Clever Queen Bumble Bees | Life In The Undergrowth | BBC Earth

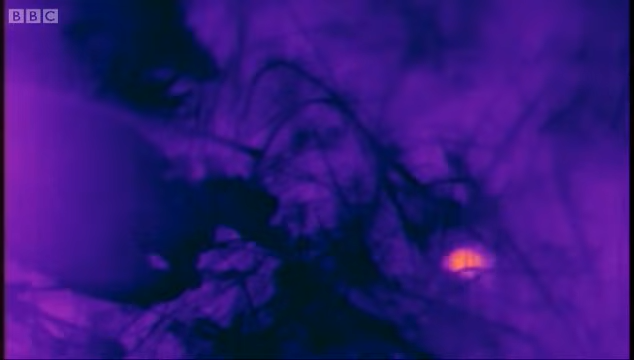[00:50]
She can put her wings out of gear, so that, without moving them, she can rev up the wing muscles inside, and that raises the temperature within her thorax by 20 degrees centigrade or even more,
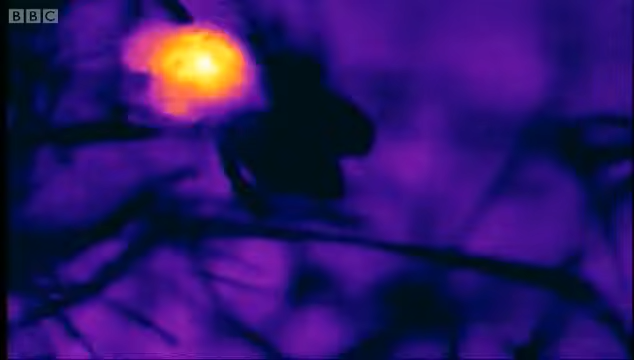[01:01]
as the expanding yellow image on the thermal camera indicates.
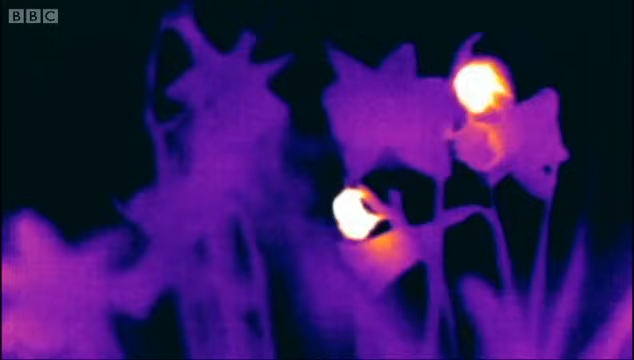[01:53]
The long trumpets of the daffodils retain heat very well, and they're still warm even after their hot-bodied visitors have left.